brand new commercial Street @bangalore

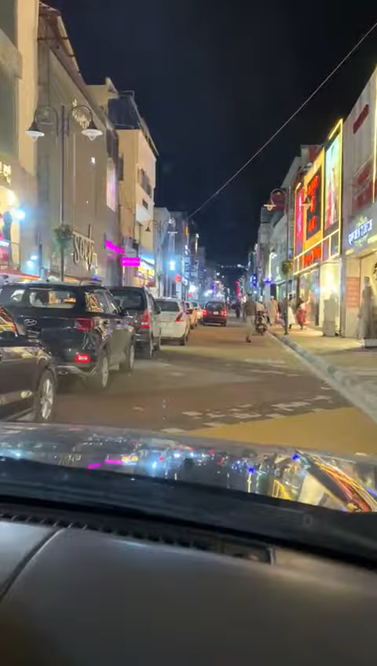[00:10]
I think we've got our parking back also for the time being. Looks pretty cool though.